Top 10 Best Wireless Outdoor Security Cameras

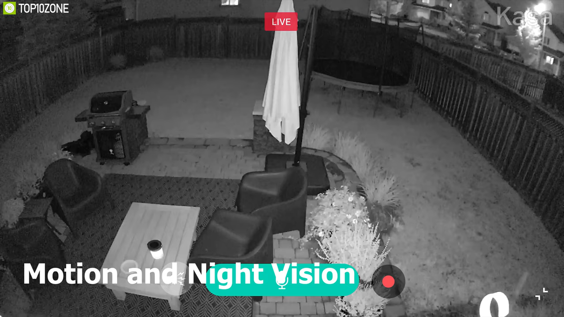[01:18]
It also comes equipped with motion and night vision that can detect activity up to 30 feet even at night.
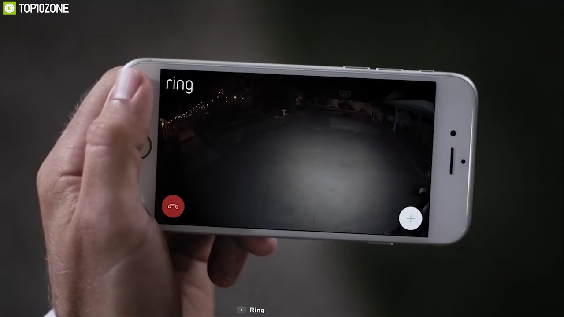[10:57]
This outdoor camera records 1080p videos of your home surroundings and offers up to one 40-degree angle field of view for wide coverage.